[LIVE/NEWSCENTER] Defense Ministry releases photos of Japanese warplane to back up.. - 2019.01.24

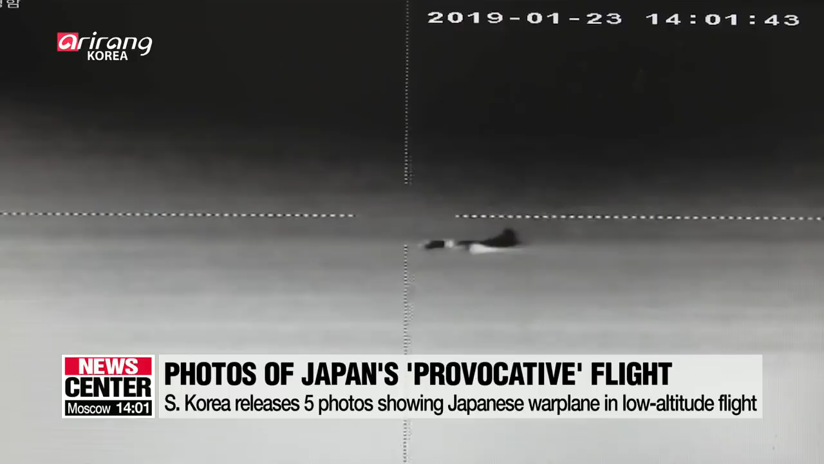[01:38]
Two pictures taken from the ship's thermal observation camera and one taken by the ship's camcorder show the Japanese airplane approaching. The other two photos are of radar data indicating that the Japanese plane was flying at an altitude of just 200 feet or about 60 meters.